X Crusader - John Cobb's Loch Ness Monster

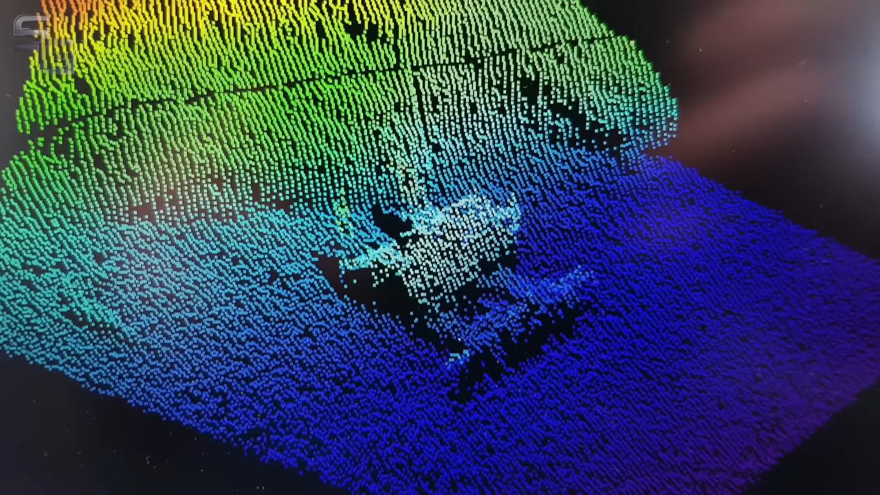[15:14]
200 metres down in the murky waters of Loch Ness.